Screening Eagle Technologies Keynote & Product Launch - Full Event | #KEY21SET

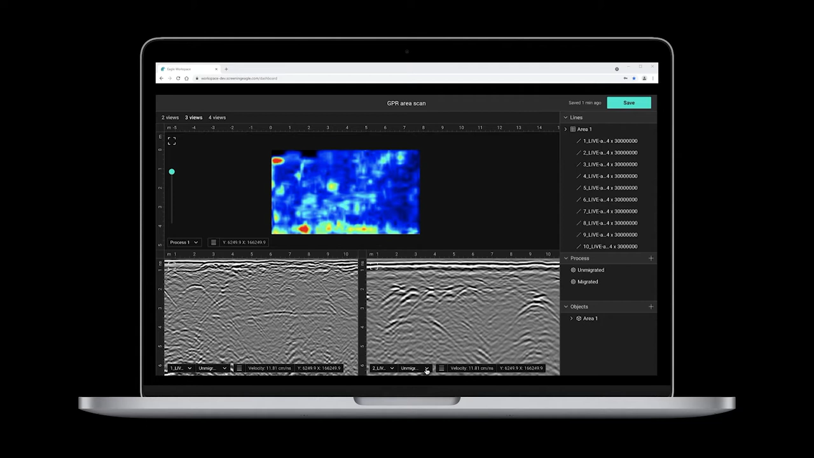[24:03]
The screen and action menus have been designed so you can keep the focus on what really matters, your data.
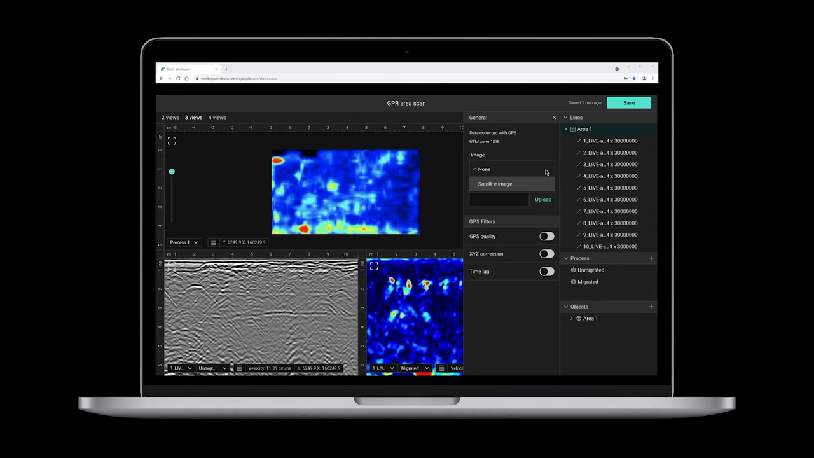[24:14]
We have built-in extended importing and exporting capabilities as well. Imagine yourself loading other types of data, like satellite imagery or CAD files.
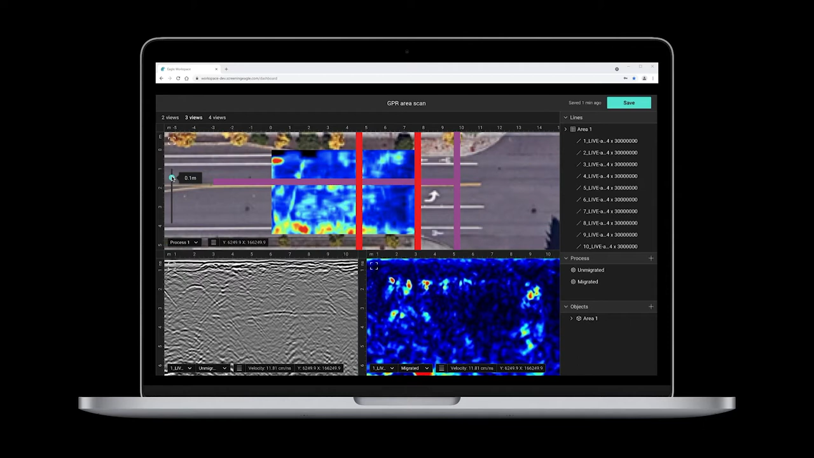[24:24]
Add as built-in the foreground and start drawing and tagging objects as you visualize your data through different depths. When you finish, just export your data as DXF or KML files.
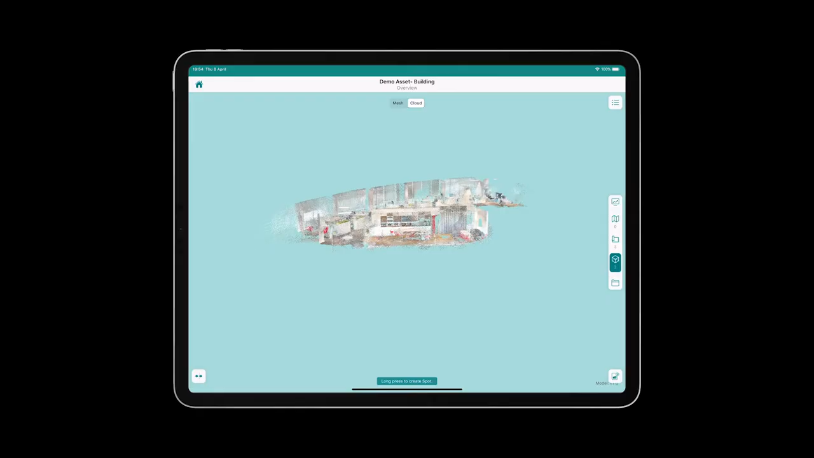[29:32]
Here's a 3D scan with Inspect of our office in Singapore.
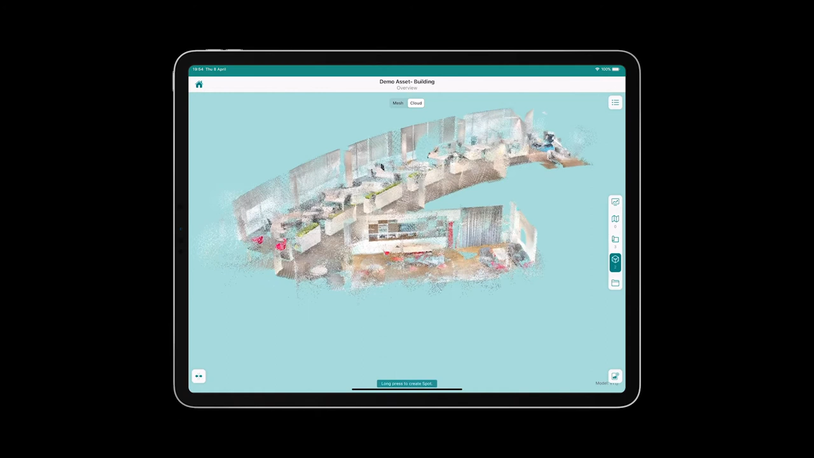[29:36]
Revolutionary.
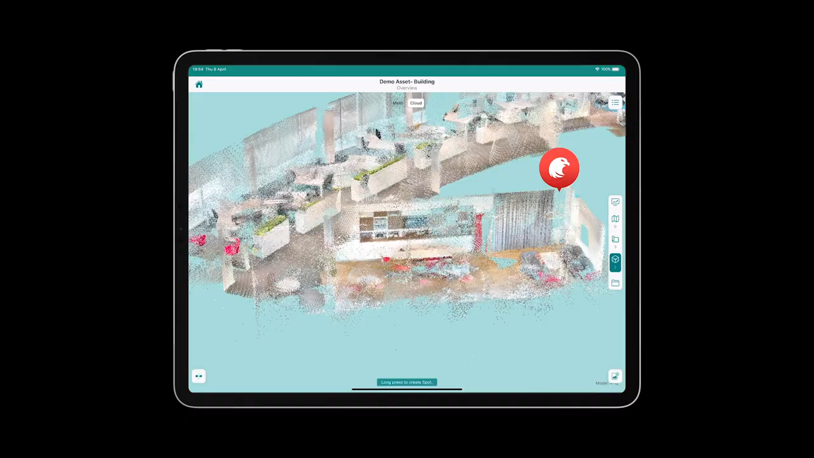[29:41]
To put the Inspect scanning capability in perspective, an apartment of around 100 square meters can be scanned with the iPad in about 2 minutes.
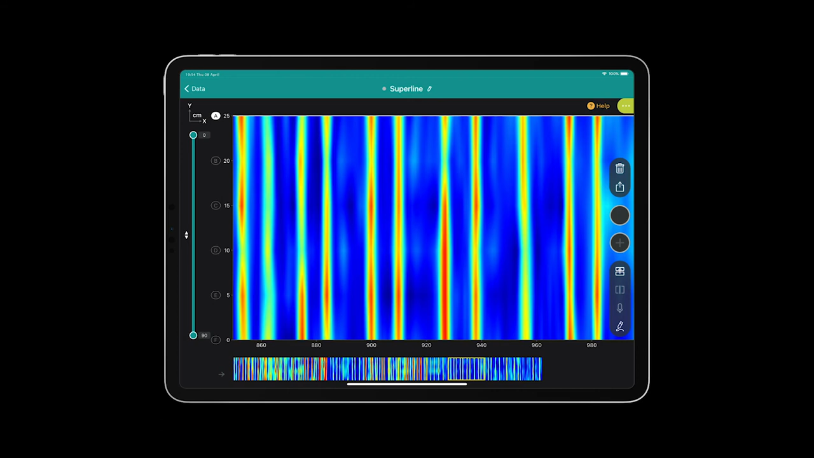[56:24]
with the most dense GPR data that you have ever seen, which can be visualized in 6 classical line scans.